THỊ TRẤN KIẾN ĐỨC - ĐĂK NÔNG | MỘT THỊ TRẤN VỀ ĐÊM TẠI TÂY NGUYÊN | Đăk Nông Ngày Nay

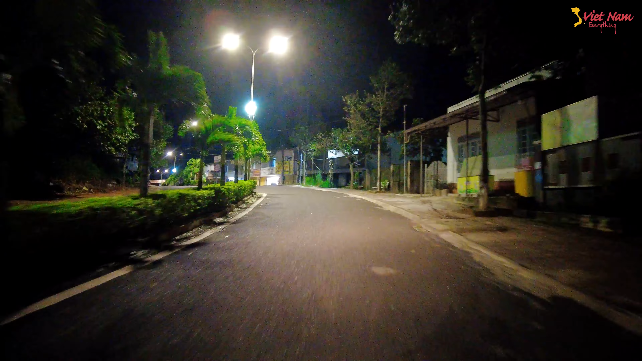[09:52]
Lúc này mới 7 giờ tối, 7 giờ tối thấy buồn buồn. gửi đến anh chị những hình ảnh con đường góc phố tại một thị trấn vùng Tây Nguyên. Đắk Nông là Tây Nguyên rồi anh chị. Đó, dọc dọc ra. Ồ, chạy ra tới cái đường chính luôn nè, đường Nguyễn Tất Thành. À, cái đường này khúc này lên Tây Nguyên nè, chạy hướng này lên Tây Nguyên, hướng này về
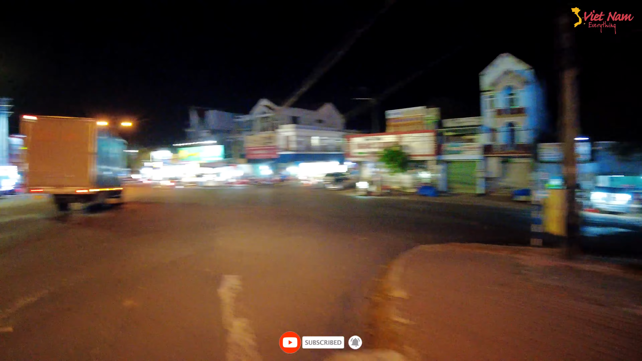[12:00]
Ta dạo vô cái khu khu chợ. Ở đây giống cái chợ quá, bán rau củ quả rồi nè, trái cây rồi nè.
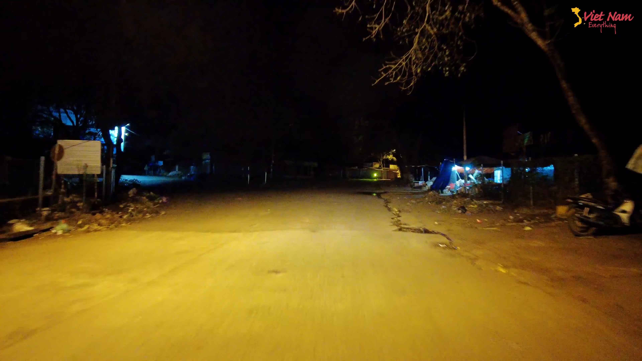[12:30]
Vô khu này bắn teo mình thì rồi đường về em chạy em sợ quá nha. Đó. Cũng gửi đến anh chị những hình ảnh về trung tâm thị trấn Kiến Đức. Đó. Vô đây có bắn teo luôn. Đó.
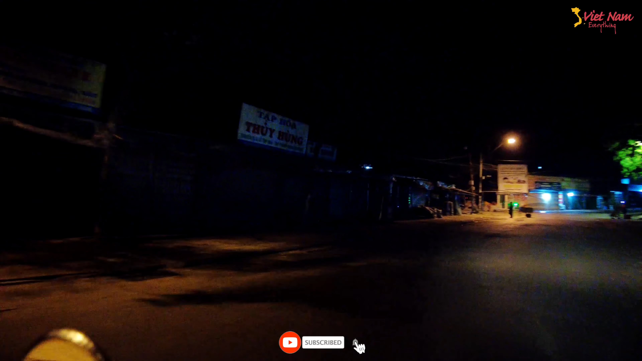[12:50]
Anh chị nhìn ngắm hình ảnh nhà cửa cũng như đường phố tại trung tâm thị trấn Kiến Đức thuộc vùng Tây Nguyên nha anh chị. Vì nên là vùng Tây Nguyên nên nhiệt độ buổi tối rất là lạnh luôn chị, 19-20 độ mà. Đó, lọt qua cái đường quốc lộ 14 là chúng ta thấy nó vắng lặng nè, nó vắng lặng anh chị ơi.
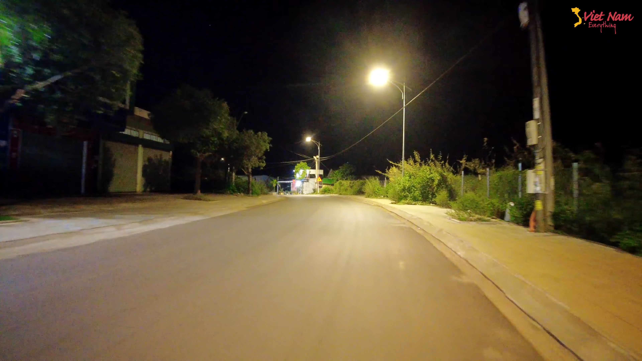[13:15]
Gửi đến anh chị. Anh chị nhìn ngắm, anh chị so sánh một cái thị trấn ở vùng Tây
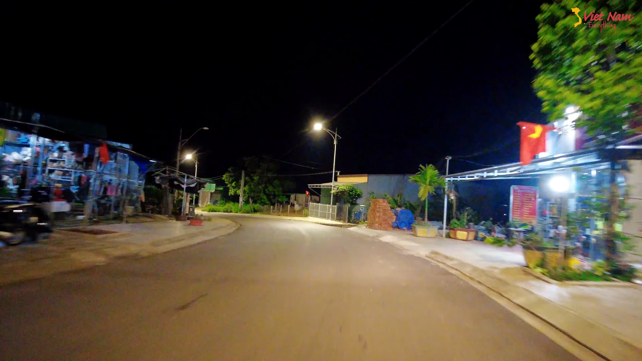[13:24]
Nguyên với thị trấn ở miền Trung cũng như là thị trấn ở khu vực miền Tây. Vô đây vắng teo luôn. Đó, 7 giờ tối mà vô đây vắng teo là anh chị ơi.
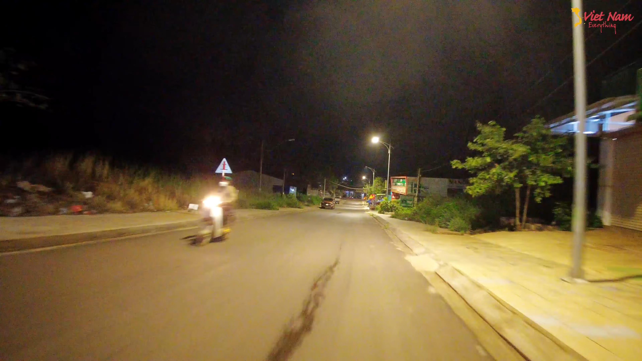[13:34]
Đường xá nè, coi nè, tối thui rồi. Không phải tối đường sáng nhưng mà ở trong á, bên mé bên trong nhà cửa nó buồn lắm anh chị ơi.
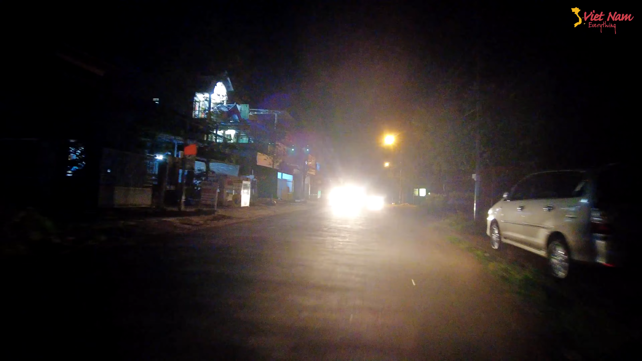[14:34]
Vắng quá. Nhìn vắng quá anh chị ơi. Đúng không? Thị trấn mà vậy nhìn vắng quá. Đường này là Lê Hữu Trác. Lê Hữu Trác nha anh chị. Nhìn đường xá 7 giờ đêm mà thấy vắng vắng sao. Ở đây có nhà nghỉ Thủy Tiên nè,
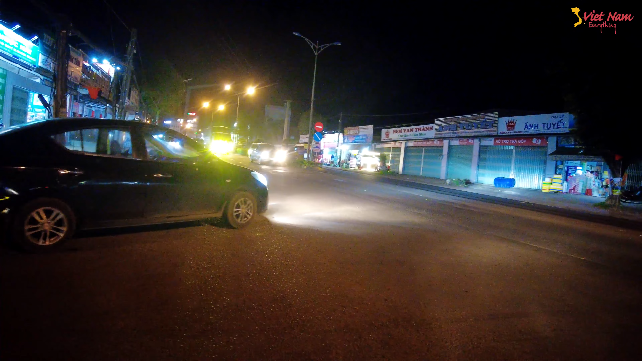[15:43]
Nguyễn Tất Thành nè, dọc theo quốc lộ 14 là thấy các con đường này là nhộn nhịp, rồi vô những cái đường nhánh rất là vắng luôn. Hàng quán 7 giờ tối mà thấy vậy là quá vắng à. Em đặt tên là thành phố buồn luôn, thấy buồn buồn sao á. Nhưng mà thời tiết lạnh nhiều người cũng thích lắm, nhưng mà em chịu lạnh thì không có đường tốt anh chị. Đó, đây có cái bạn chỉ dẫn nè, bạn chỉ dẫn hướng đi đâm thẳng là thành phố Buôn Mê Thuột,
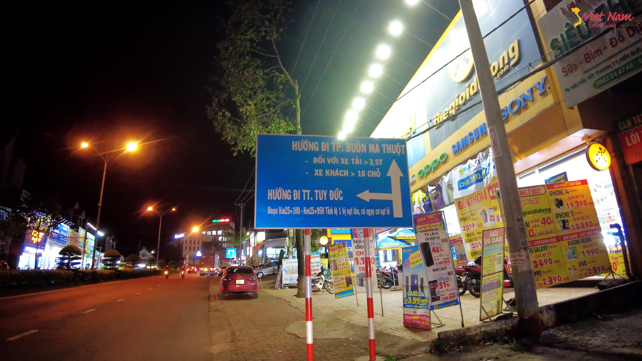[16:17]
hướng rẽ trái là về huyện thị trấn Tuy Đức, cũng rất là nhiều xe cộ. Đó, chạy dạo dạo theo cái tuyến quốc lộ 14 để gửi anh chị nha. Đó, xe container nữa nè, xe container.
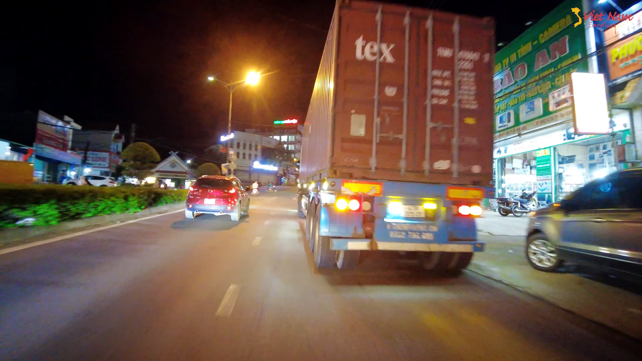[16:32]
Con đường này là giao thương mà, đường huyết mạch mà. Quyết mạch từ khu vực Đông Nam Bộ tới vùng Bắc Tây Nguyên.
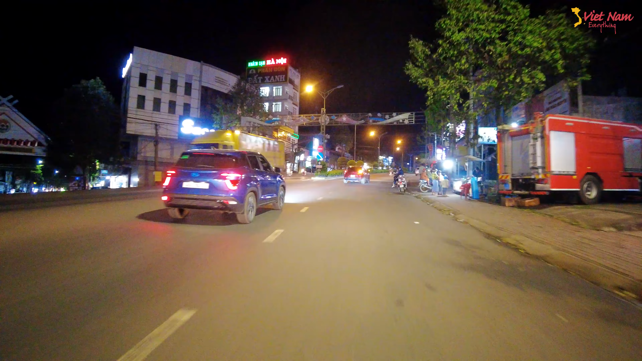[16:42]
Dọc theo tuyến đường này thì quá nhộn nhịp rồi. Còn dọc theo những tuyến đường nhánh thì nó hơi vắng.
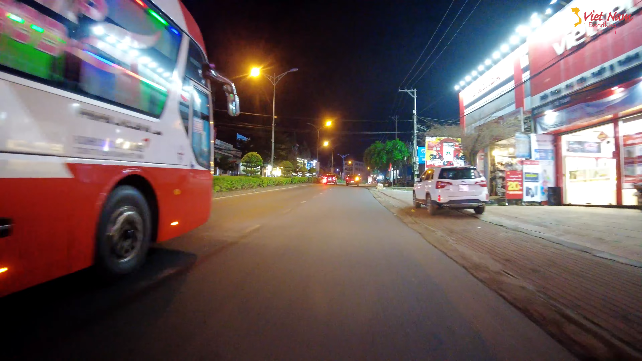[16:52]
Nhưng mà nhiệt độ thời tiết rất là lạnh. Đó, xe liên tỉnh, xe thành phố Hồ Chí Minh đi các tỉnh Tây Nguyên. Đó, anh chị nhìn ngắm lại những hình ảnh về trung tâm thị trấn Kiến Đức, một trong những thị trấn ở của tỉnh Đắk Nông thuộc vùng Tây Nguyên. Đường này là chạy thẳng lên trung tâm thành phố Gia Nghĩa nha anh chị.
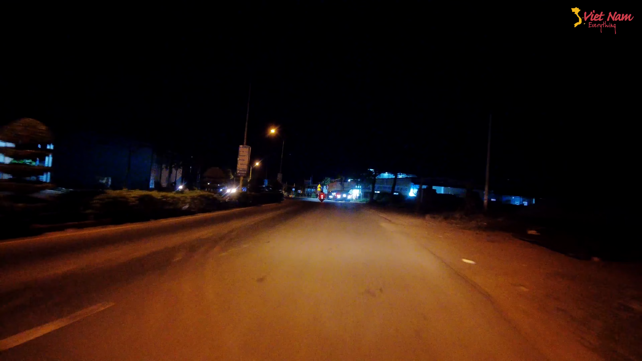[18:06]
Chạy dạo dạo để gửi đến anh chị. Rồi là khu này, khu vực bên đây là bắt đầu là thấy vắng teo rồi nè. Hàng quán cũng rất là ít. Đường ở trên đây em tạm kết là đường cứ lên xuống. Và chỉ nhộn nhịp ở khu vực ngay trung tâm thị trấn khúc quốc lộ 14 ngay cổng chào ngã ba đường Nơ Chăn Long và đường Nguyễn Tất Thành.